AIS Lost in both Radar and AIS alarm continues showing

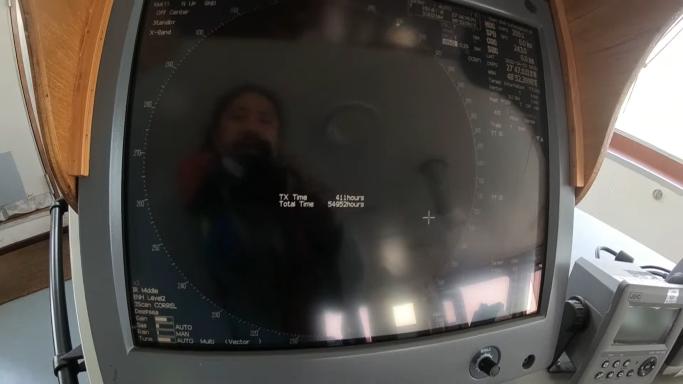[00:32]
the problem of this the report i mean is
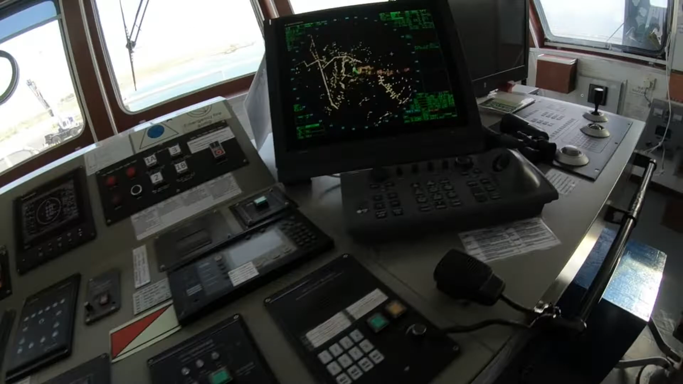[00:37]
they lost the BAS data but now
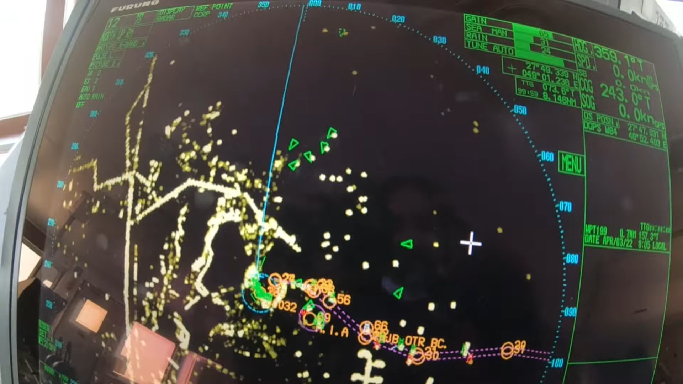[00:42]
just here and i click this
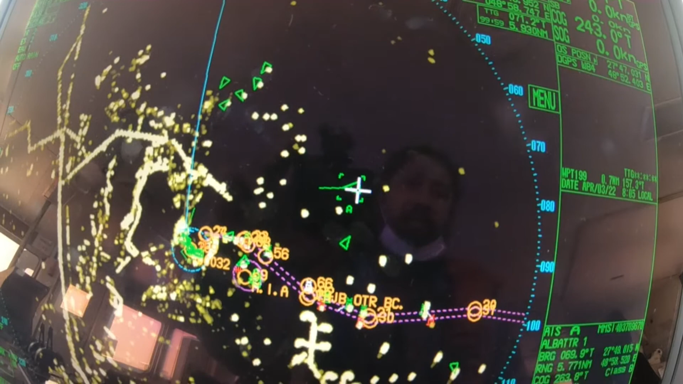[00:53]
so when i click that one i have here the data
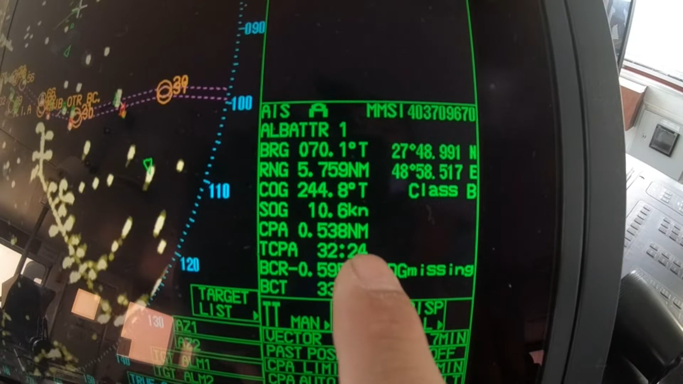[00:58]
okay so what i did i just refresh it try to turn on and off the BAS but what they told me yesterday is they did it also but it is not working it is not i mean it was not corrected or it was not
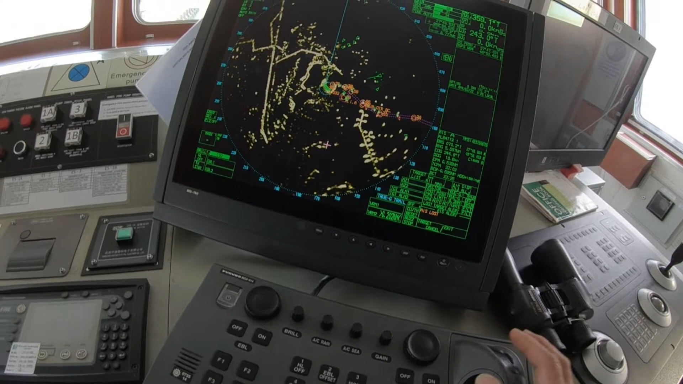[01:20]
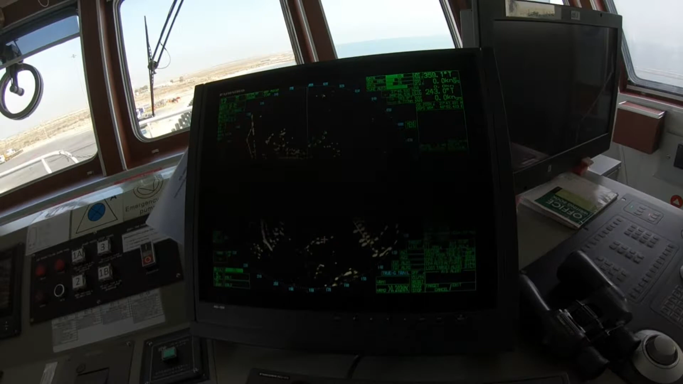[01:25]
i mean the trouble was not fixed so what i did now i just refresh the radar i mean refresh is just turning on and off the BAS on the menu
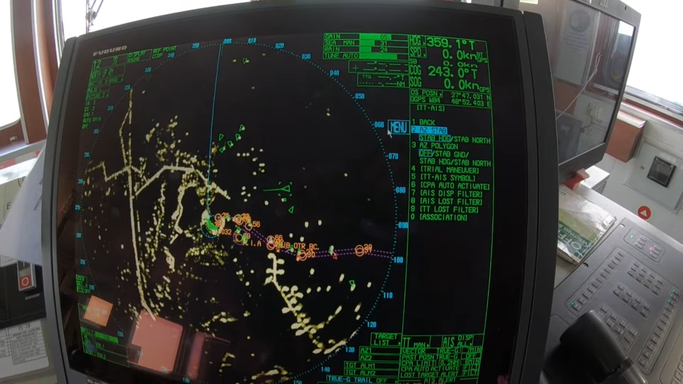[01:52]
so now the second problem is yeah this BAS loss
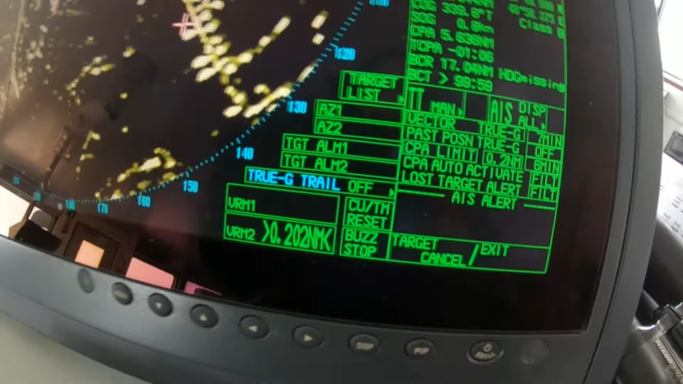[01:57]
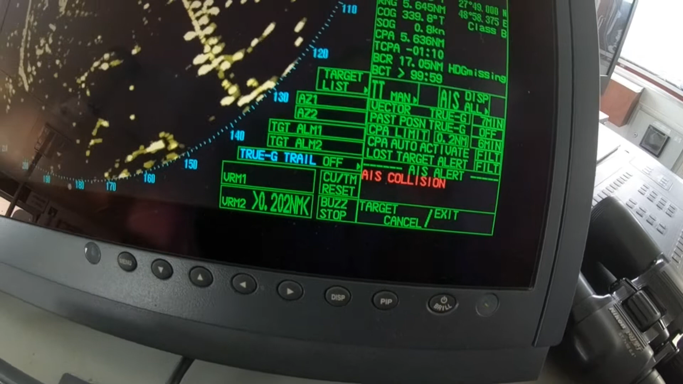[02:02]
this is normal okay i have BAS collision also there so this whole
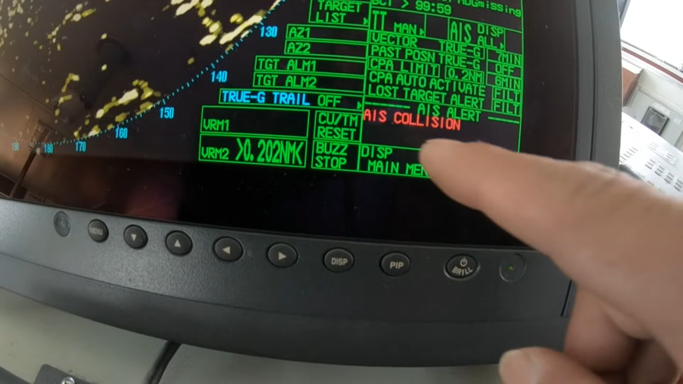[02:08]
BAS alarm you can see it from here okay
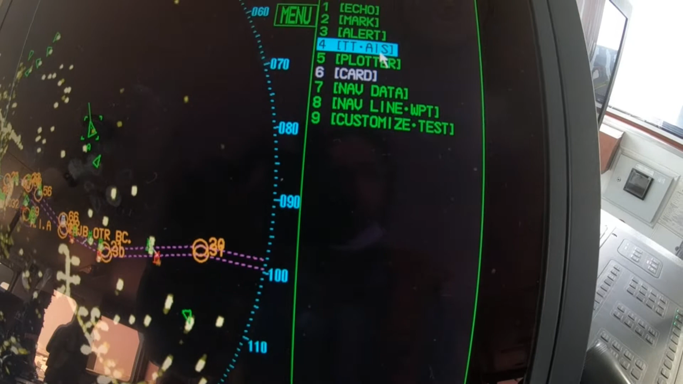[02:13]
okay so
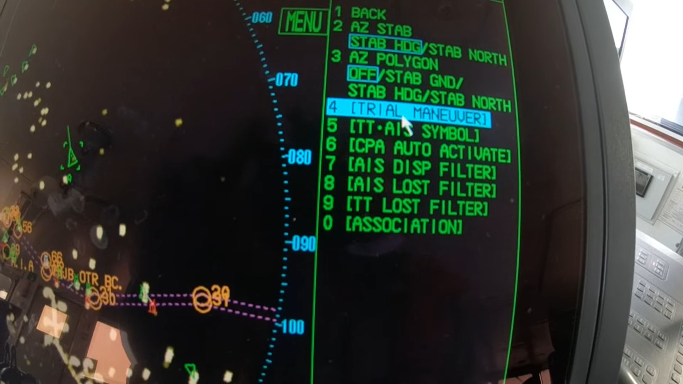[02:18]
where is it you see BAS lost filter so
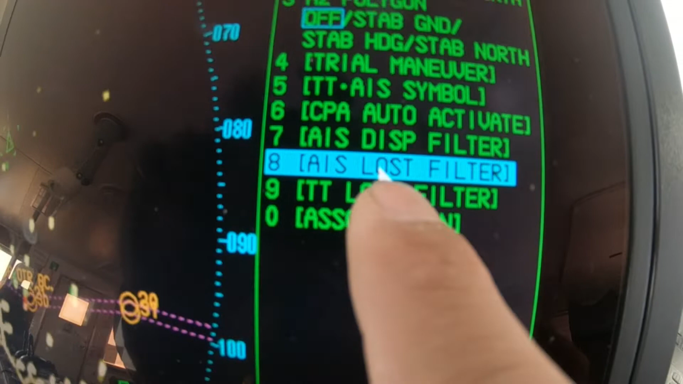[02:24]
yes just go there click okay i'm using this trackball
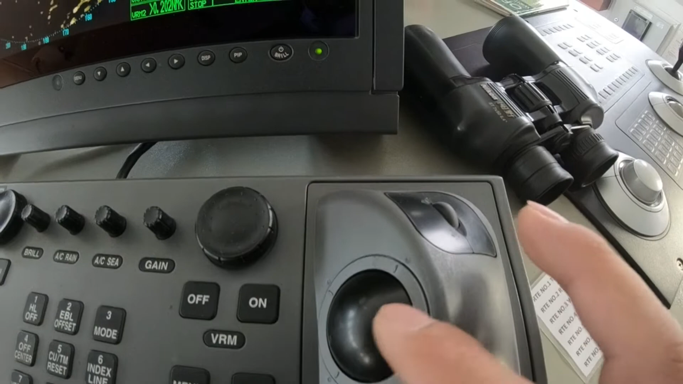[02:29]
and this one okay so i just use the trackball to go
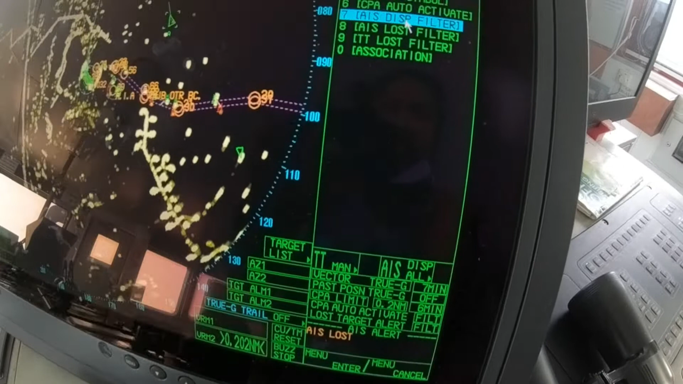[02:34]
in the lost filter AIS and click it
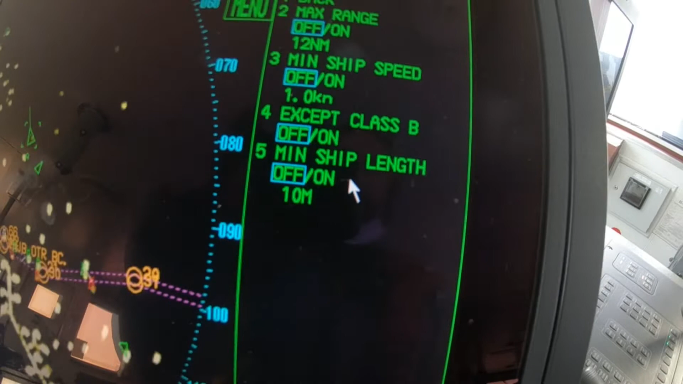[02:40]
we have here the maximum range the main shift speed
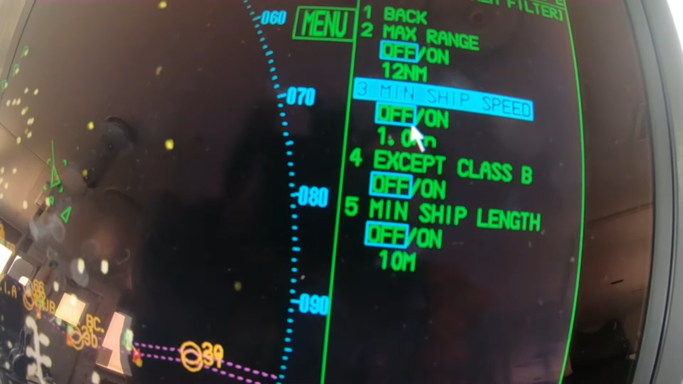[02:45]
and except recipe this is the restriction
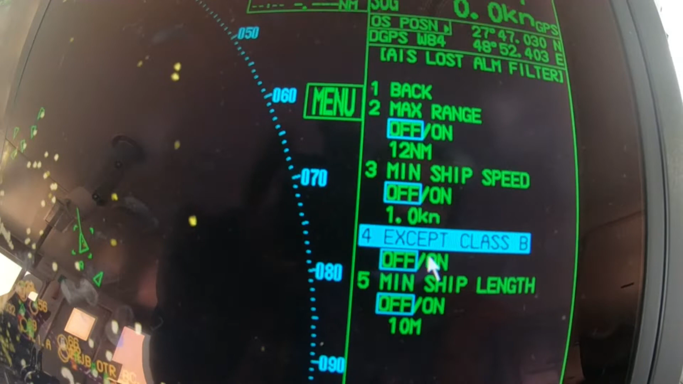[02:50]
option of the AIS to do the tracking so if you allow this and you lost the signal of this type of
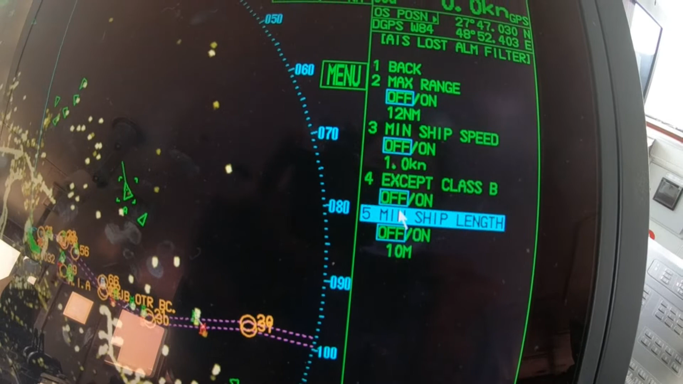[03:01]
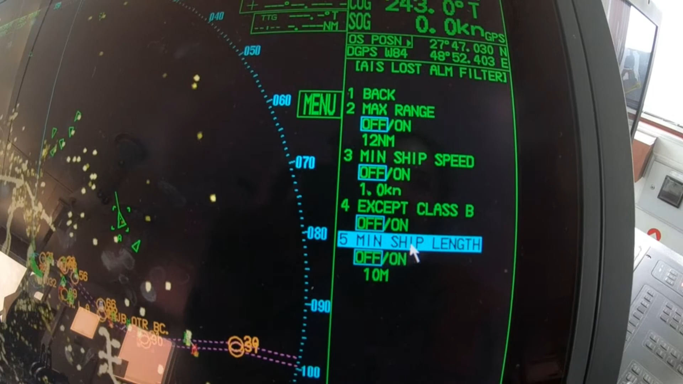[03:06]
parameters then he will give you give you the AIS lost signal okay you know what happened here